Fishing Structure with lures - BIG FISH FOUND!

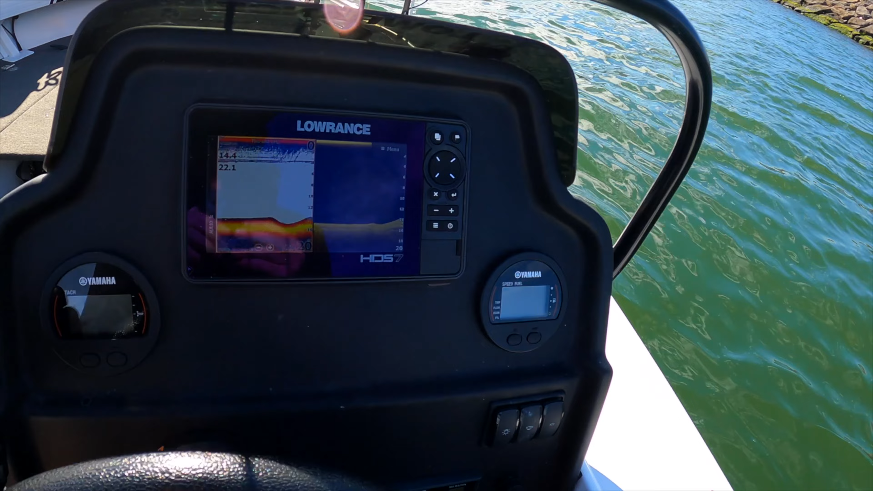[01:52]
Pretty blank at the moment but we'll see if we can find it eh.
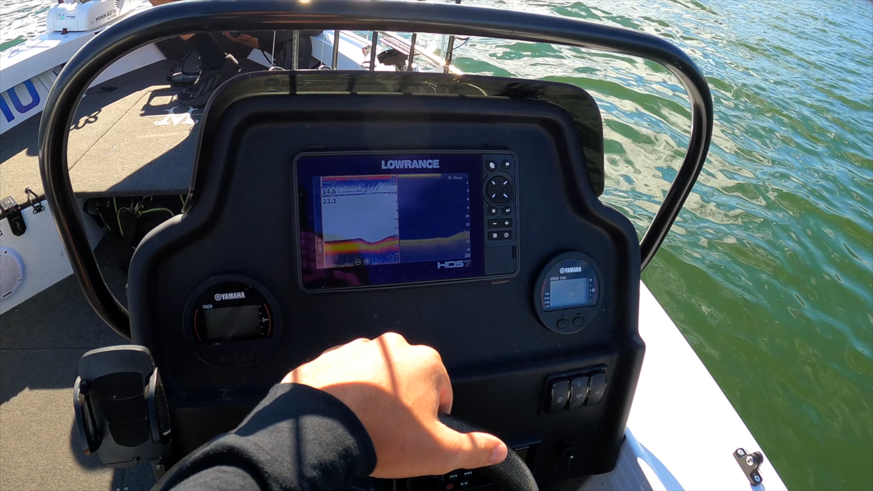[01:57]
There's a few fish there, it's hard to see.
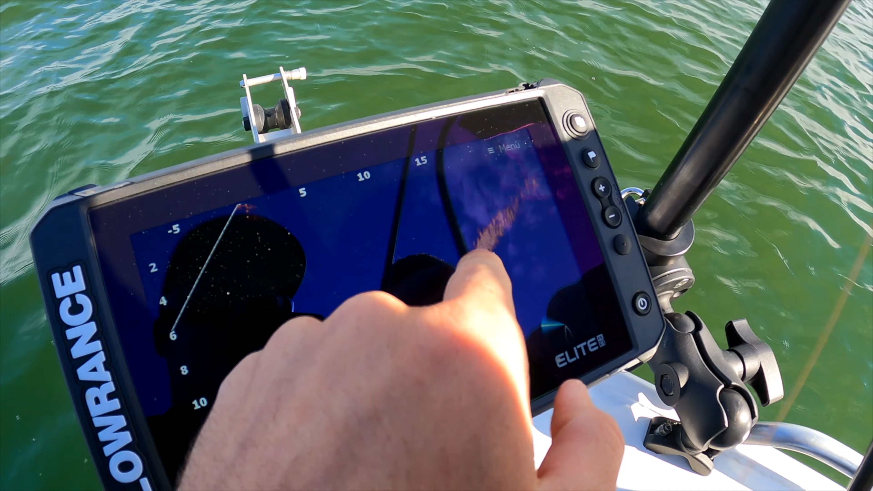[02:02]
Just there, just a little school of fish there. Oh yeah, just off the bottom. What I'm going to put on first, just in case it's brim and pinkies, two and a half inch motor oil grub.
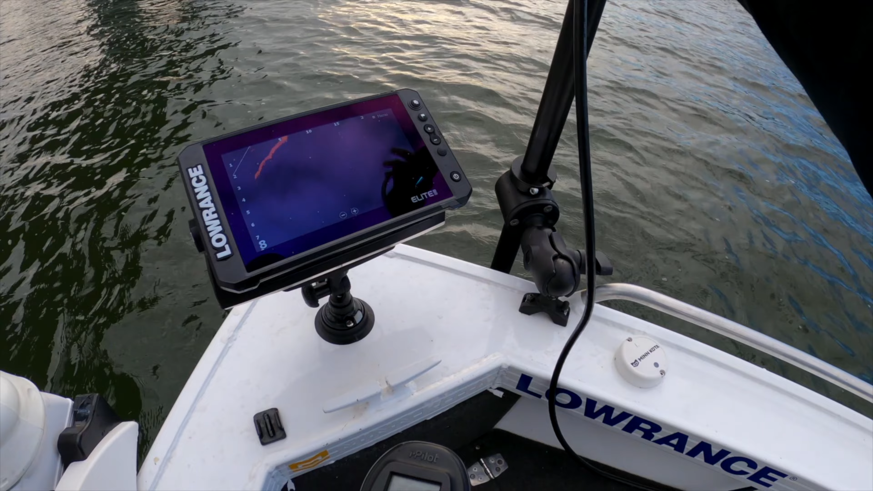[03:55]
Yeah, that's bait out there, like five metres.
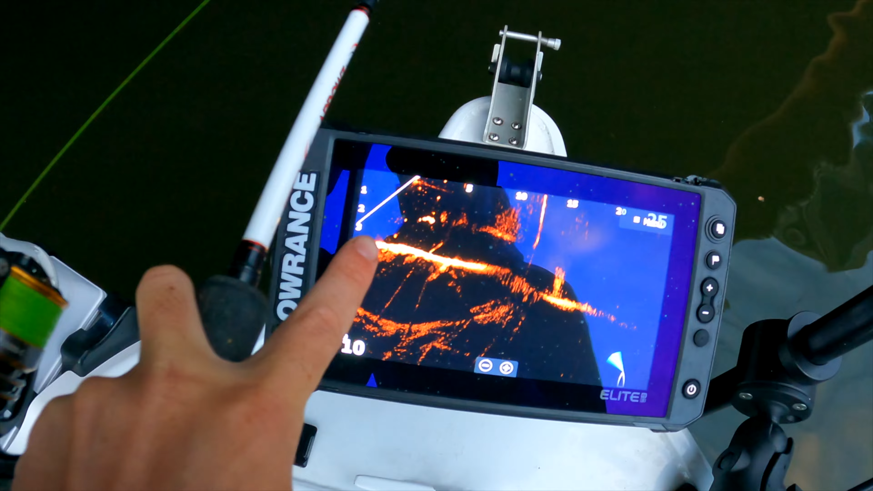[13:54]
and it's only what like three meters in front of the boat yeah it's dark in here this is where the fun begins
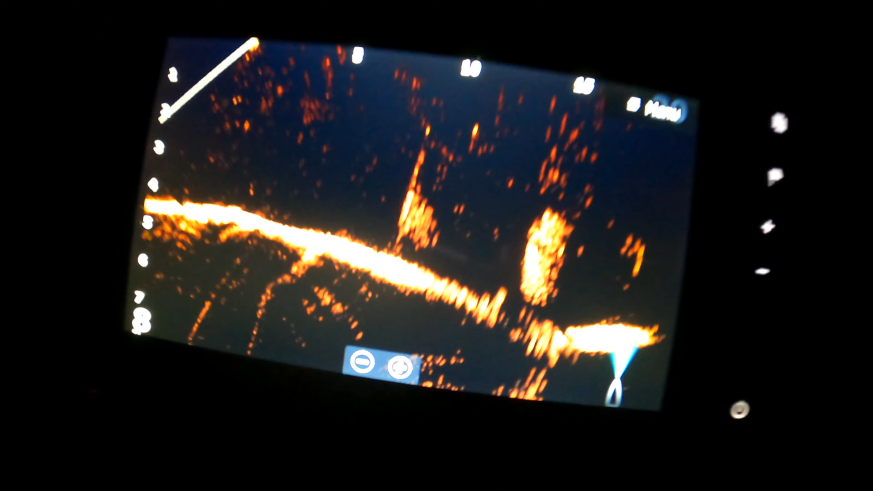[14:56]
look at there's a there's a there's a bunny mulloway hundred that's not a brim bro that's a dewy do you saw the size of that oh
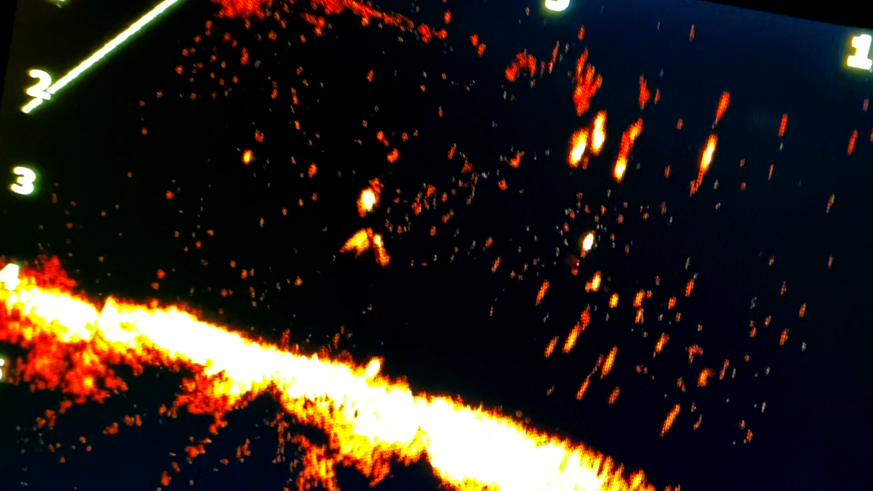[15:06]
oh oh oh i'm winding i'm winding
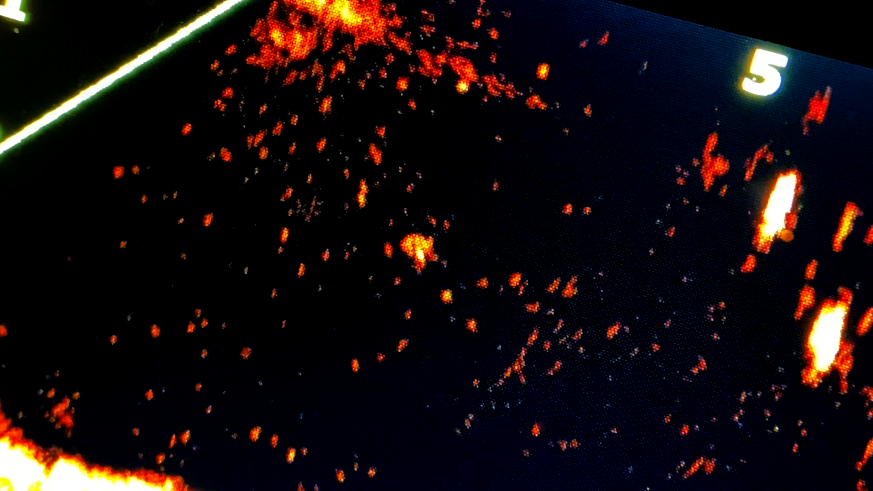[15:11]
bro i'm letting it drop oh bro it's blowing it down it's blowing it down oh my god